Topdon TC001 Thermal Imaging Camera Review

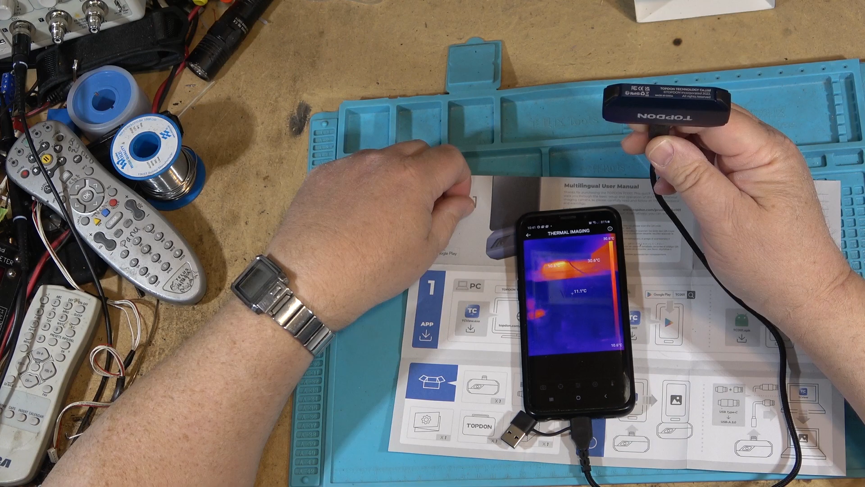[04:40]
See my hand? It's upside down. As soon as you plug in the camera into the extension cable it should launch automatically.
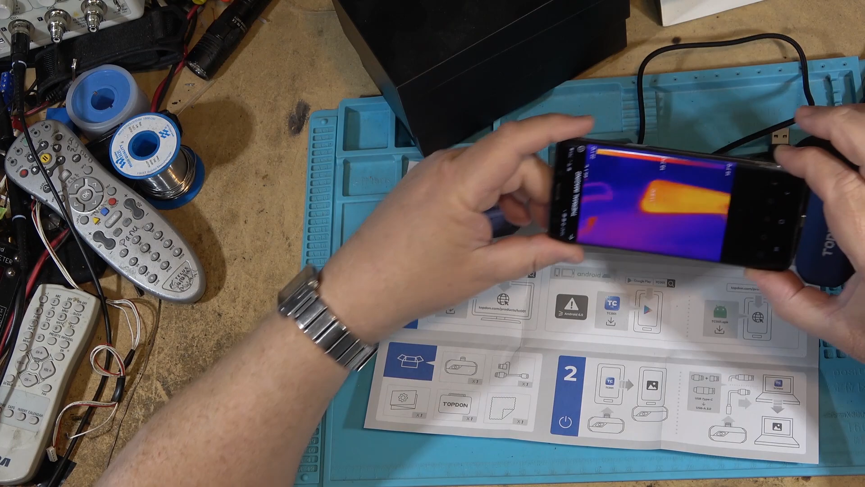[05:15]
Which this is how it should be.
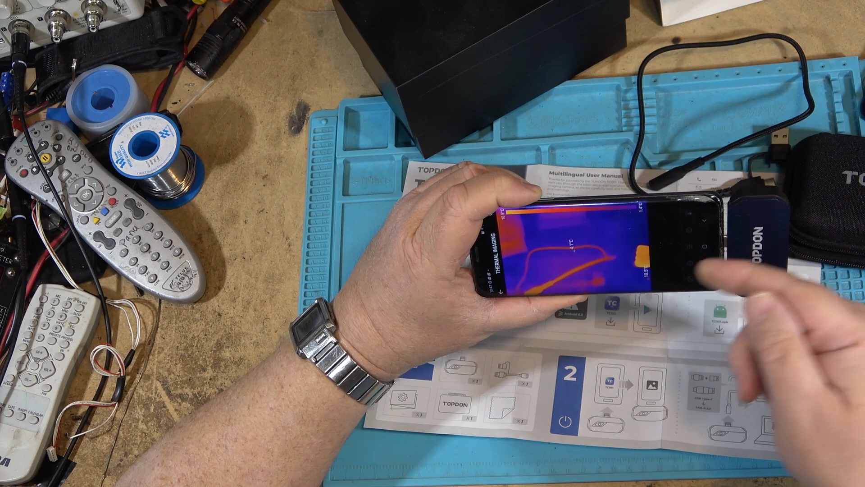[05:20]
But it needs to be in the case. And when I unplug it it should kill the software. Which it does.
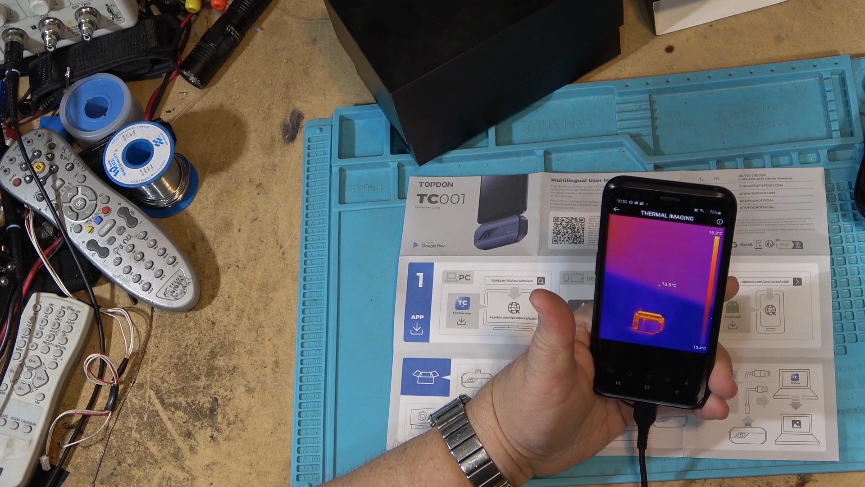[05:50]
There it is. Glowing red hot. Well it's not hot but you can see that it's 21.6 degrees.
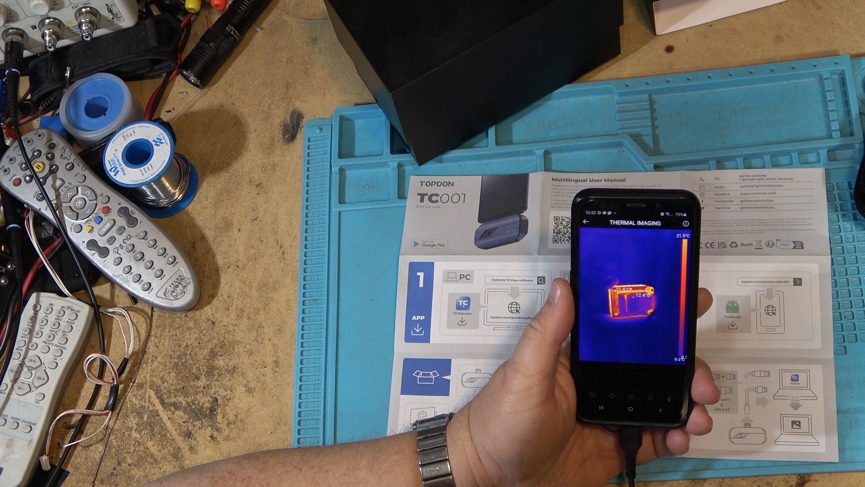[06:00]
21 at the hottest. Which is not hot but it looks real hot on the camera. You can see that the temperature difference is there compared to the outside world.
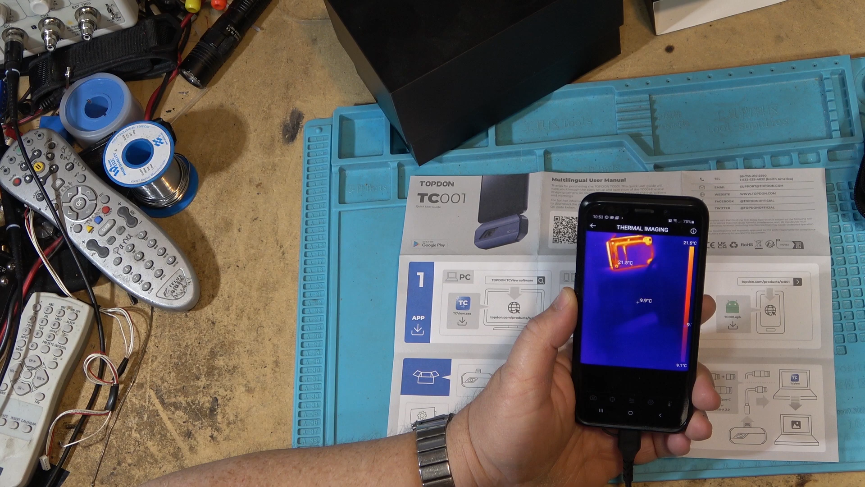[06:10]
That thing is hot. And that's the beauty of thermal imaging is that you can find hot components.
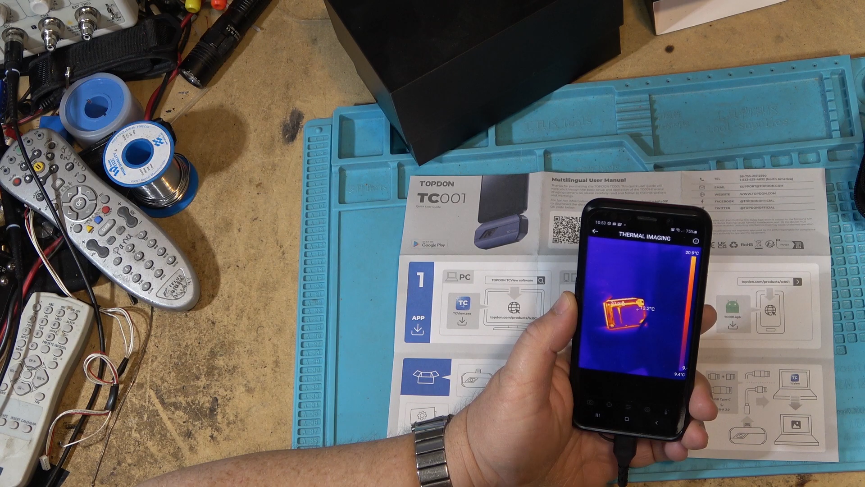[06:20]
I'm actually liking this camera. At first I thought that that was limitation. But now I see that this is actually a big advantage over the competition. Which I have their camera as well. And it fits on a bracket but of course it's a very short cord.
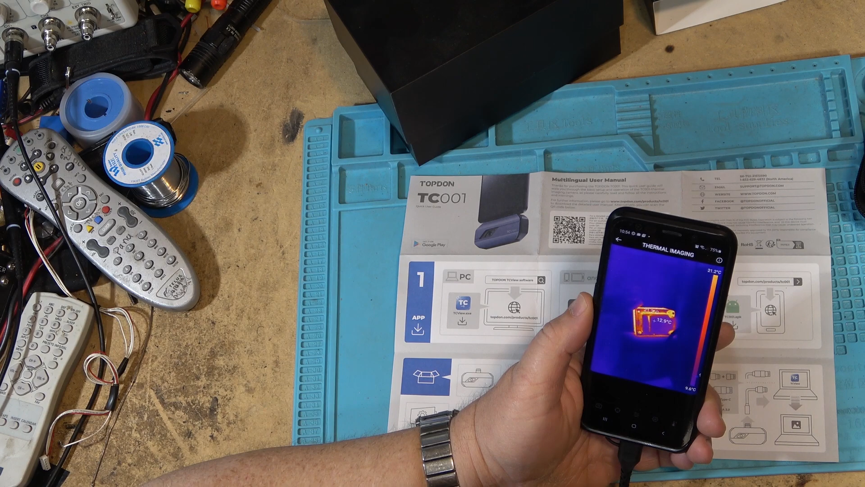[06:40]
So you have to be, well basically have to mount the camera to the bracket. This one here having an external camera that you can move around and see things at different temperatures.
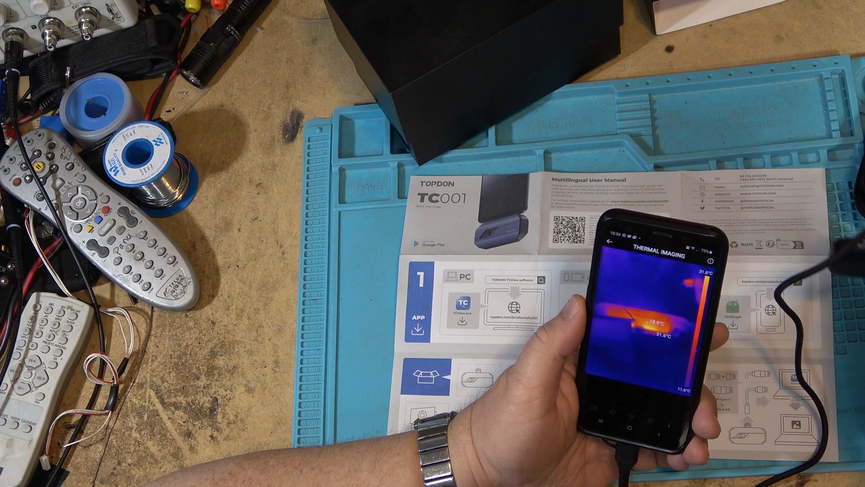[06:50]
Like that light for example.
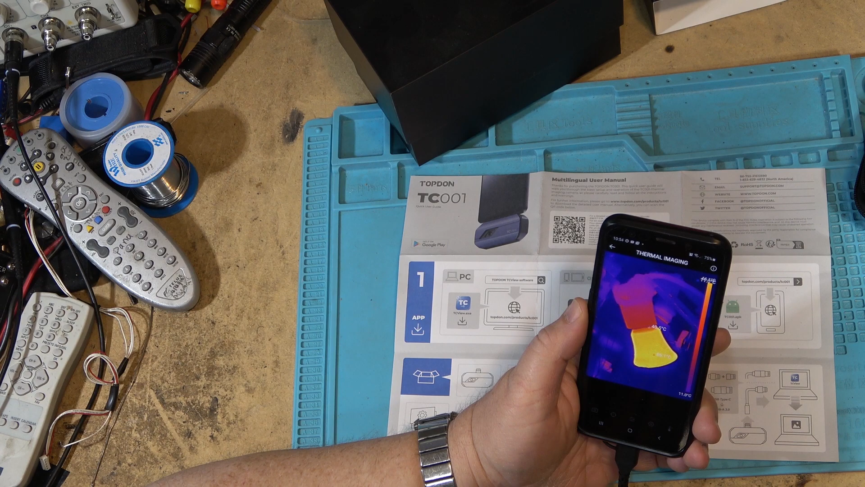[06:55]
You can see how much hotter the LED light is, the body, the heat radiator.
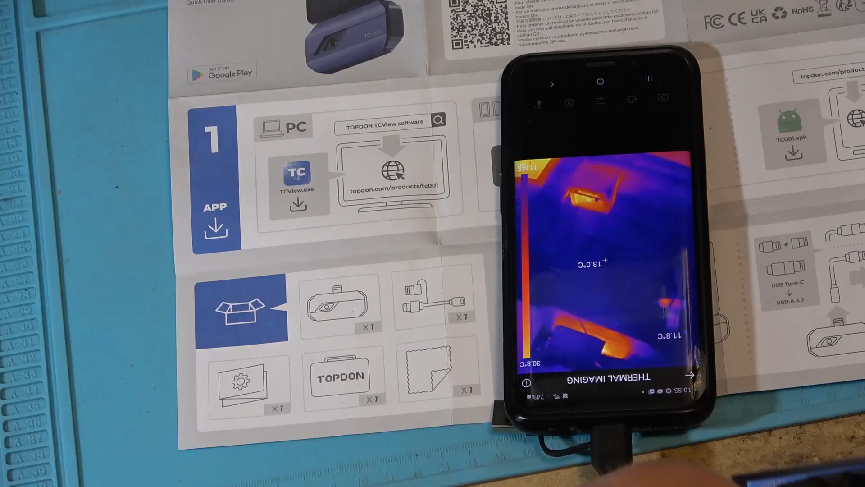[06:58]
On screen: spot 13.0°C
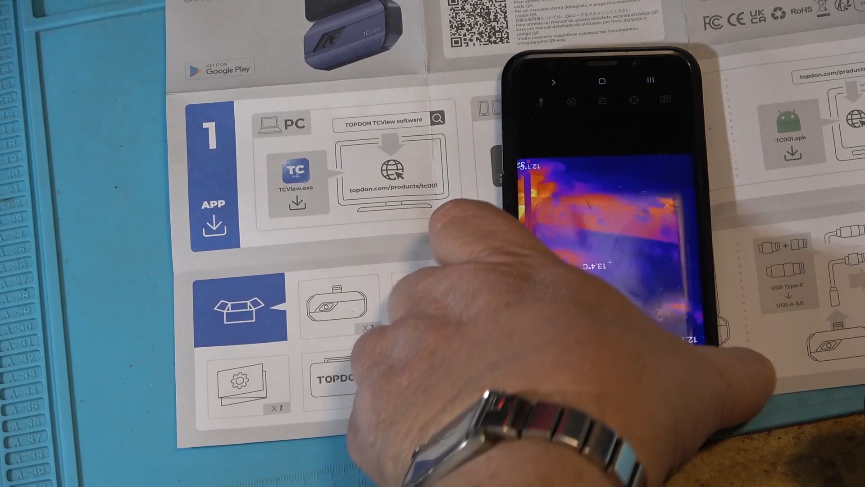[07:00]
Can I help if I have it the right way up? If we look around at other things in the workshop here,
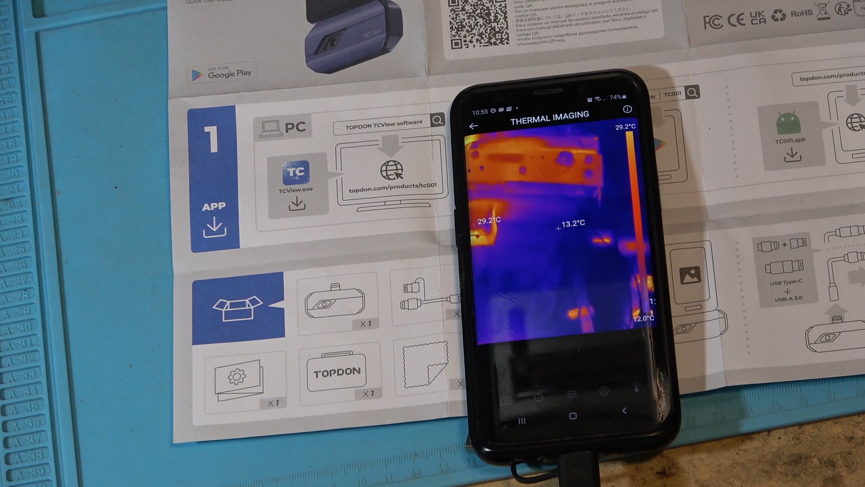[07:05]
On screen: spot 13.2°C, scale top 29.2°C
we'll see other things that are hot like the monitor.
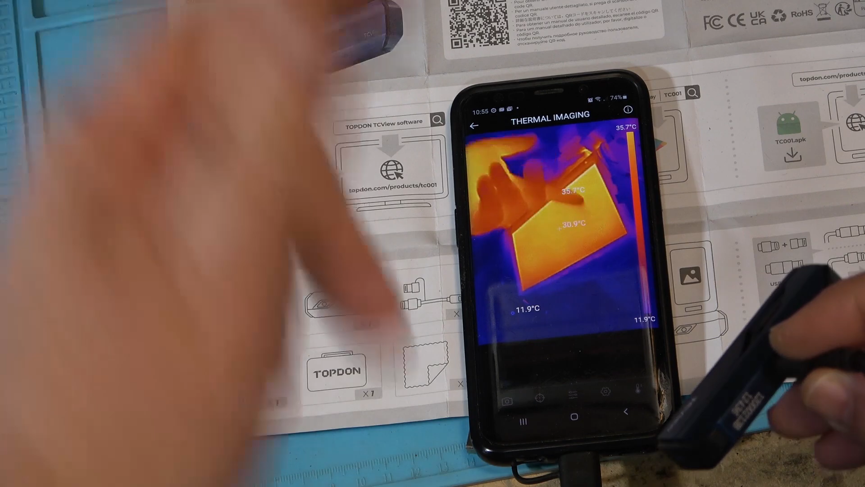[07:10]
On screen: scale top 35.7°C, scale bottom 11.9°C
That's the monitor that I'm watching this on. If we look up, I have the lights off in here right now.
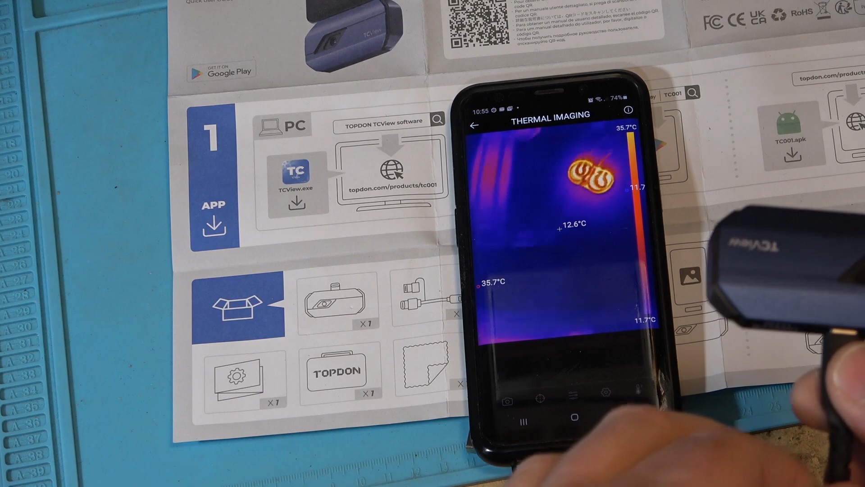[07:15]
On screen: spot 12.6°C, max 35.7°C, scale top 35.7°C, scale bottom 11.7°C
So that's a couple lights that are running right up there.
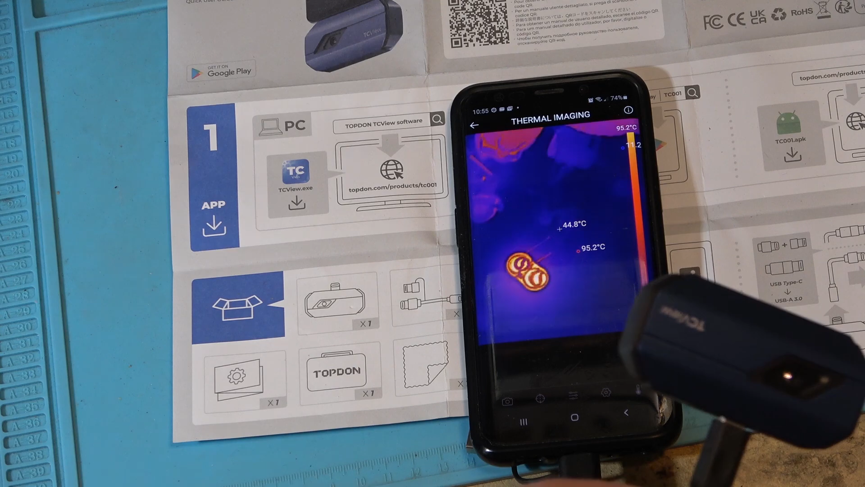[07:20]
On screen: spot 44.8°C, max 95.2°C, scale top 95.2°C
Those are the only lights that are on. But the ceiling lights are off.
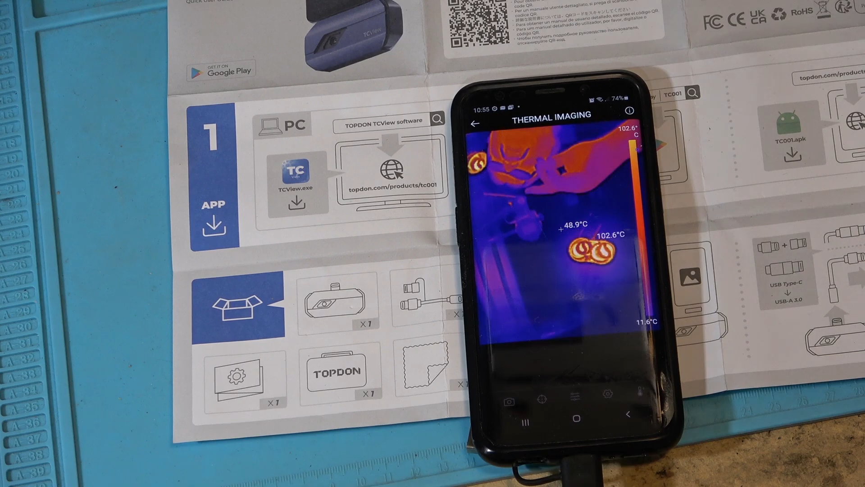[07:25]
On screen: spot 48.9°C, max 102.6°C, scale top 102.6°C, scale bottom 11.6°C
Here's the, there's me. There's the camera that I'm recording this on.